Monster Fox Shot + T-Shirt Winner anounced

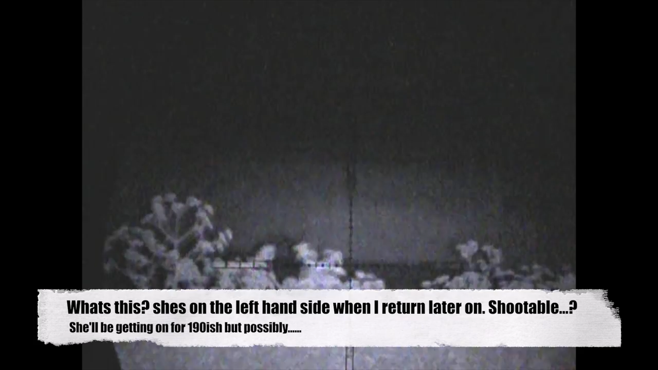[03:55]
I then proceeded to play cat and mouse with a set of eyes for a good hour or so.
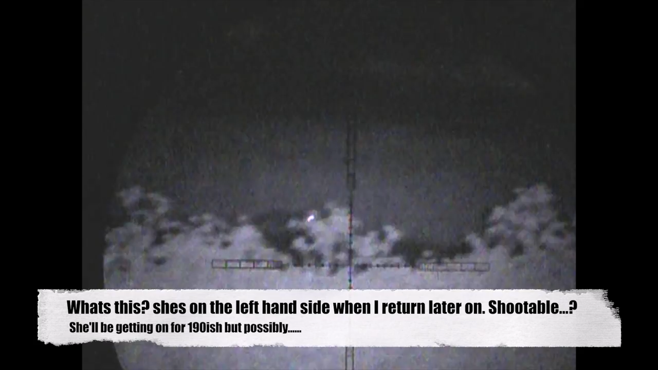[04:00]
Upon my return to this side of the farm this time there she is on the left hand side the road's far over to our right.
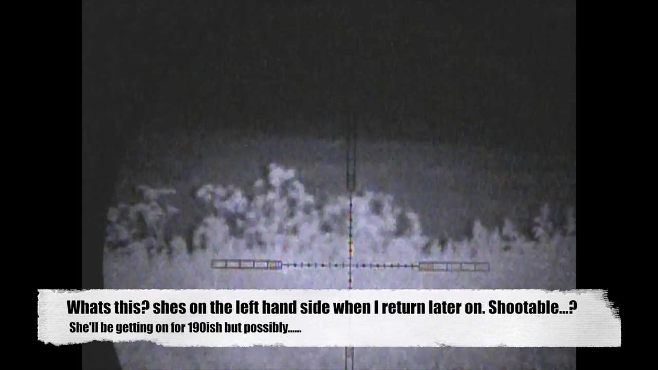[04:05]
I decided it was a good idea at this point to stay where I was.
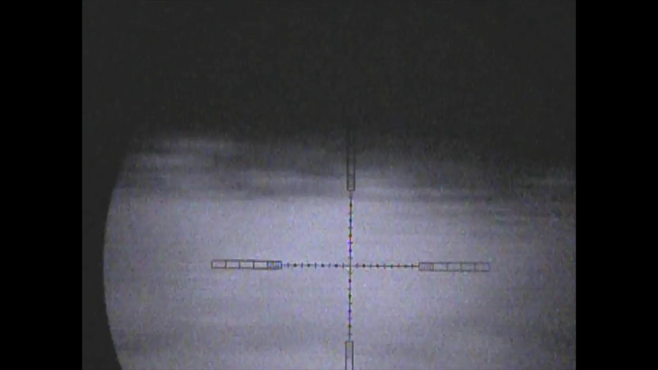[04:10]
I'm kind of thinking she's going to come out somewhere about there so I proceeded to stay there for a while waiting for her to come to me.
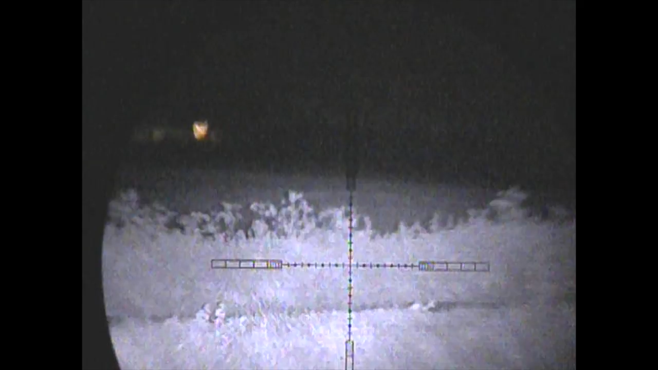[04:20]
I knew that I perhaps wouldn't have long and I also knew that the window of opportunity would be relatively
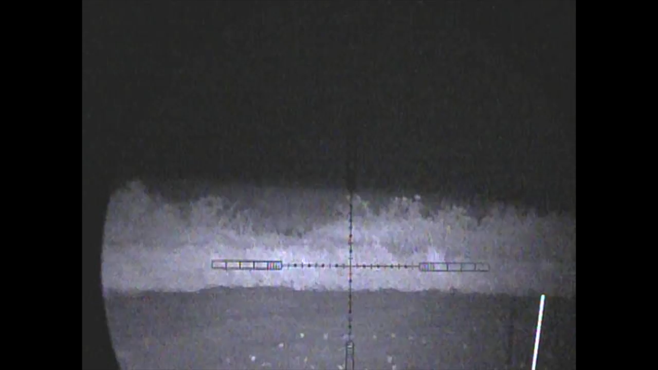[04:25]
short so and there you go I skip forward now to the about where she's just about to come into the field.
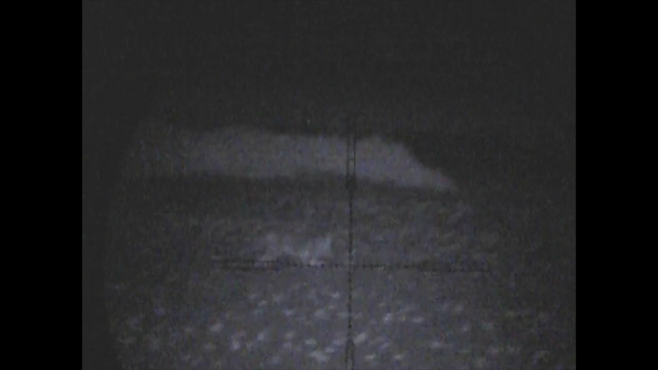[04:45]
If I can stop her here it's a long shot but I'm taking my chance. So she lets out a yelp and goes down.
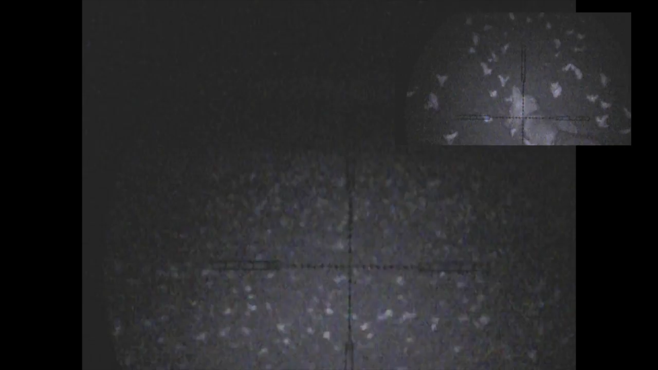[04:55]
Though she's down she's not out for the count so I do need to go a little closer and stick one in the back of the head to make absolutely sure of the job.